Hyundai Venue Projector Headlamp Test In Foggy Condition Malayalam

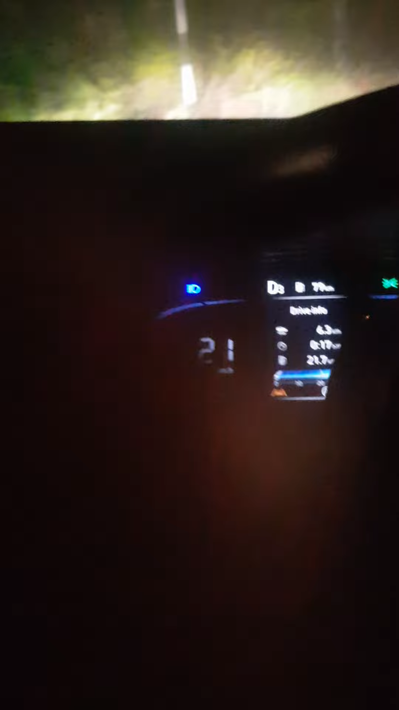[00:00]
ഹലോ ഗൈസ്, വെൽക്കം ബാക്ക് ടു അനദർ വീഡിയോ. അപ്പോൾ നമ്മുടെ ഇന്നത്തെ വീഡിയോ എന്ന് പറഞ്ഞാൽ, ഒരു ഫോഗുള്ള സമയത്ത് വെന്യൂവിൻ്റെ ഹെഡ്ലൈറ്റ് എങ്ങനെ വർക്ക് ചെയ്യുന്നു എന്നുള്ളതാണ്.
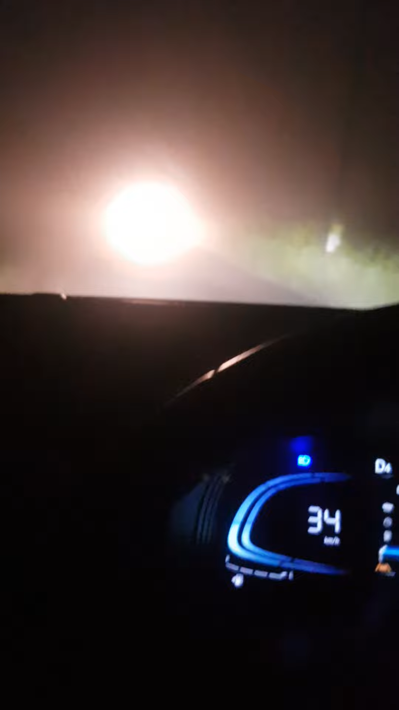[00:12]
അപ്പോൾ നിങ്ങൾക്ക് കാണാൻ സാധിക്കും, ഒന്നും കാണാൻ പറ്റുന്നില്ല.
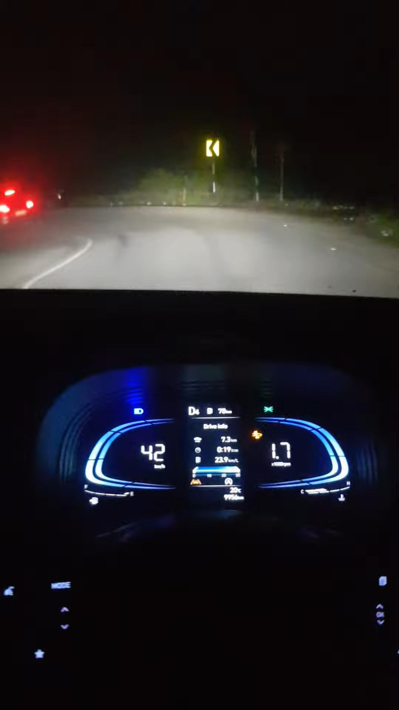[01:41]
നമ്മുടെ ഒരു പ്രൊജക്ടർ ലൈറ്റാണ് വരുന്നത് ഇതിന്. അതും വൈറ്റ് ലൈറ്റാണ്, യെല്ലോ ലൈറ്റ് അല്ല, വൈറ്റ് ലൈറ്റാണ് വരുന്നത്.
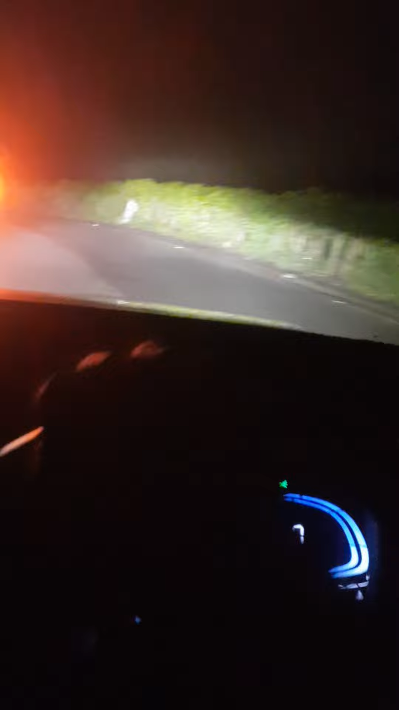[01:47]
എന്നിട്ടും കൂടി നല്ല രീതിയിലുള്ള പ്രകാശം നമുക്ക് കിട്ടുന്നുണ്ട്. റോഡൊക്കെ നല്ല വിസിബിളായിട്ട് കാണാനായിട്ട് സാധിക്കുന്നുണ്ട് കേട്ടോ.